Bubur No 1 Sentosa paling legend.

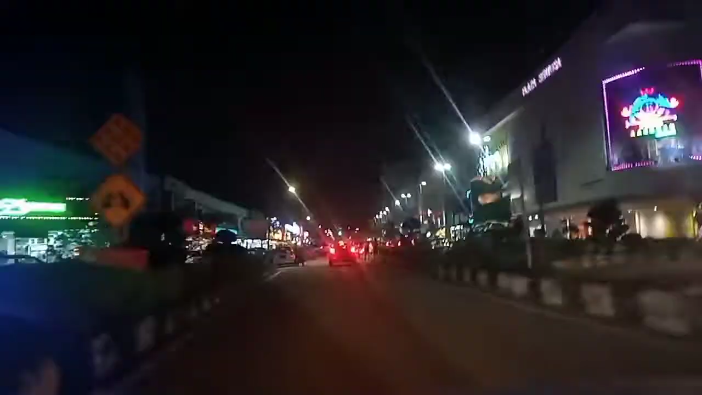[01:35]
Okey, sekarang saya dah pun berada di Taman Sentosa ataupun Sentosa Johor Bahru ni.